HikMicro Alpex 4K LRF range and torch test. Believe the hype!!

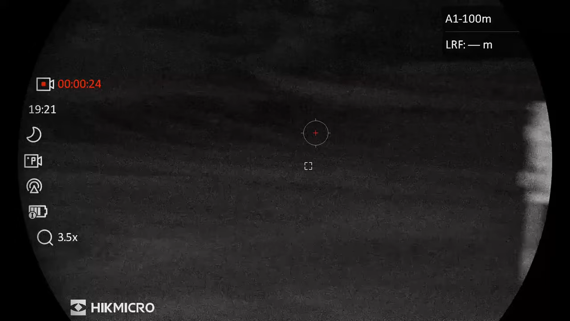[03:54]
that man there is 100 meters so look to be fair i'll give him 85 meters
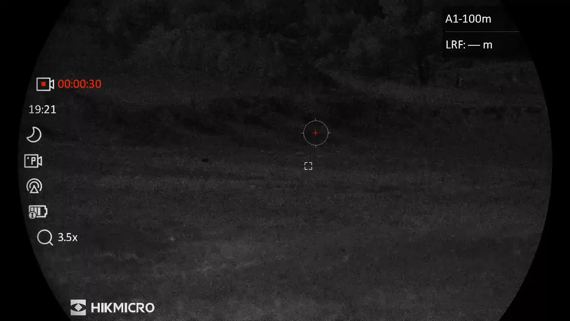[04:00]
but that's ridiculous
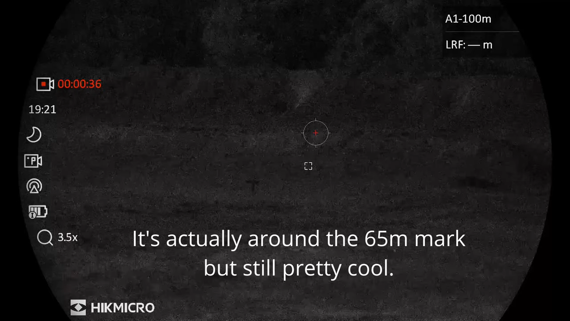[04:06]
that's with ambient moonlight like
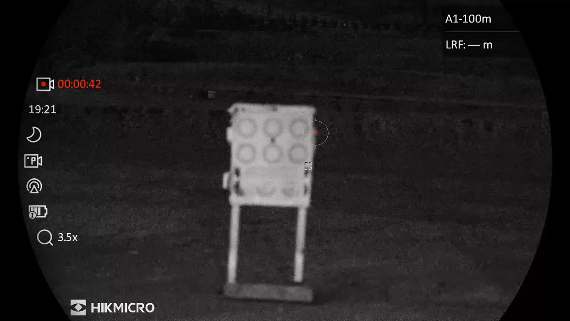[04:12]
half moon no torch no nothing in nighttime mode and then obviously looking further out focus that which way am i going here but still i don't know that you'd be taking
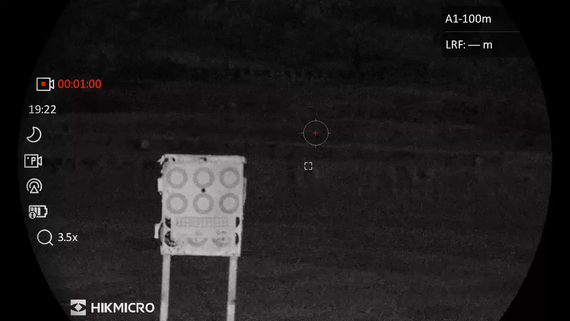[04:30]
shots out there but the amount of light that that is bringing in and information is phenomenal that's freaking amazing and as i said i did get a look through this at a demo night at hunt tonight and i do recall it being very good but that's just ridiculous exceeding expectations right here all right i'm gonna get some torches and
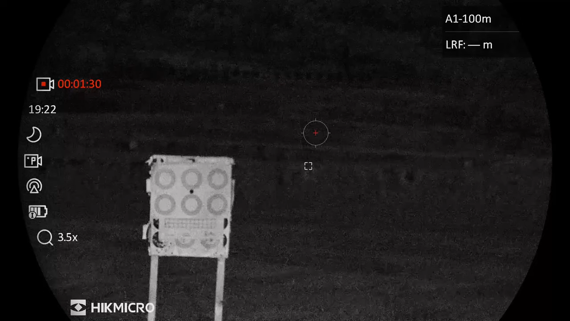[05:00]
we'll do some testing of torches just quickly and then i gotta type this stuff in otherwise i'm not gonna achieve all the goals for tonight back in a bit all right so i won't be testing out the uh n8 vision with the laser diode emitter because she doesn't seem to want to be working it looked like it was when i had it at home but she's uh a bit sporadic and intermittent and certainly not as powerful
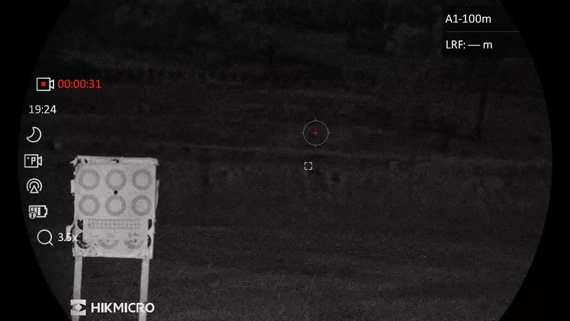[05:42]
as it probably should be so i will have a play with that one at home just double check it and come back another time for that one but um i'll uh turn this off and get the the hound light and we'll get that out and see how that goes back in a sec all right so we're back with the hound light now i've actually fixed this one to the top of the scope so i don't have to dick around with it so much and i have had a bit of a test look
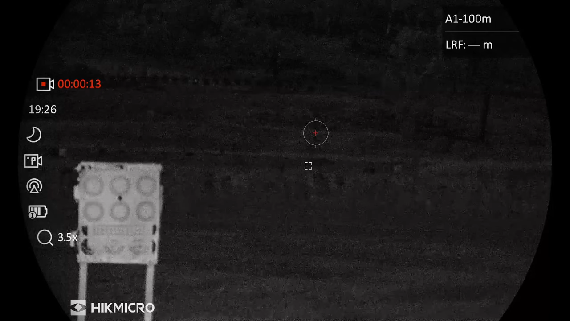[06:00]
and yeah it's bloody amazing so i might have to play with how it's mounted because the flood is well it's a tight flood if you can describe it as that but let's see what it looks like
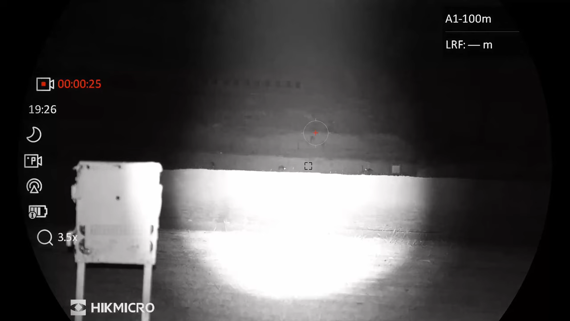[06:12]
so that's on flood mode admittedly flood mode based on where i've actually got it in the holder i can't really go much further back to zoom out but if i really need to
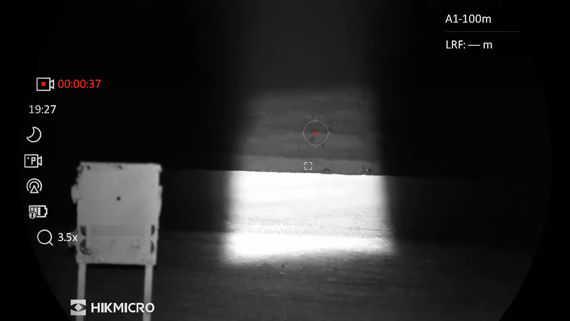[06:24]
that's um zoomed right in and there's kangaroos out there
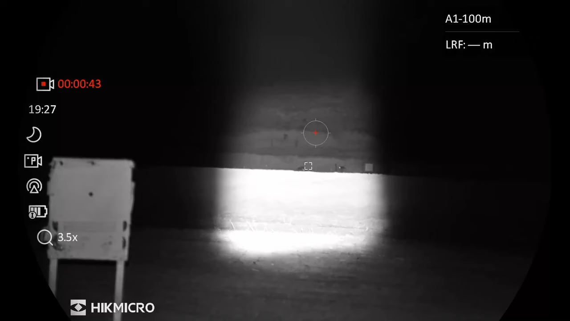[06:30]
they are i think that is the 200 yard that's one right there there's 150 or two there so there's only between 200 and 250 if i was smart i'd turn on the um there's a rangefinder we know for sure but at this point in time still early days so
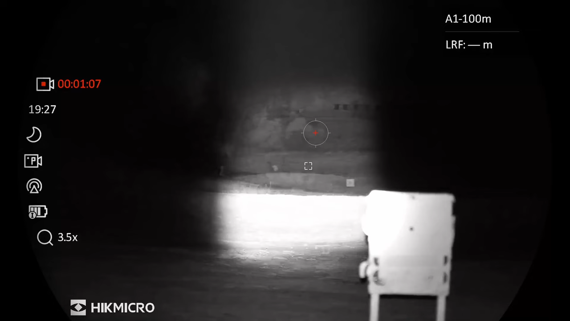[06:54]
i haven't had a play that much with that but um and again that 100 mound 100 yard 100 meter mound does um block a lot of the the light getting over so you lose in here you lose quite a bit that's not getting out but that's
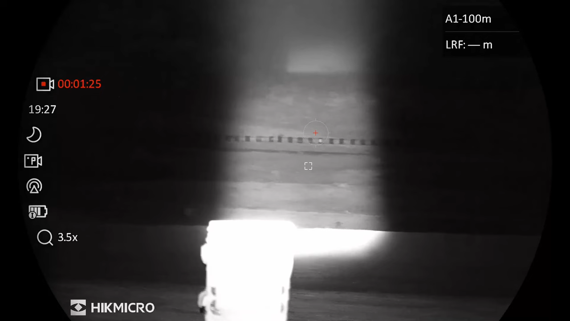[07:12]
500 meters out there at the top focus that i think better oh that got very very clear
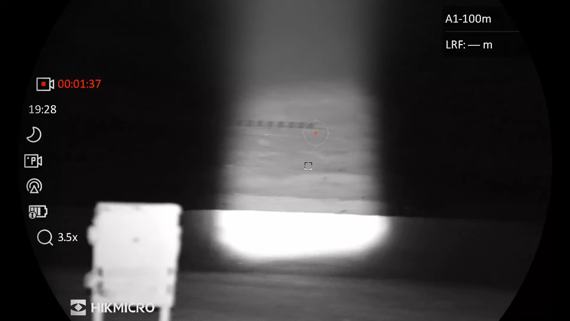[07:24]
kangaroos kangaroos kangaroos kangaroos there's no deer thought there might have been
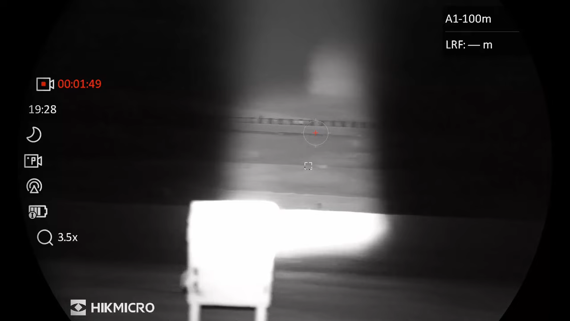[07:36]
some goats maybe floating around tonight but they seem to have disappeared but um that is
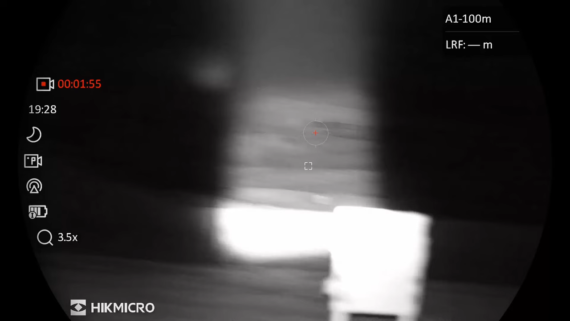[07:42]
that's really really fantastic um certainly i'm pretty sure that is miles
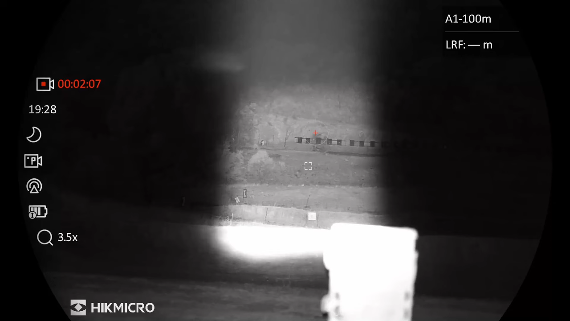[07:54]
ahead of the atn that i had admittedly the atn was um probably five years six years old but for a big sandberg or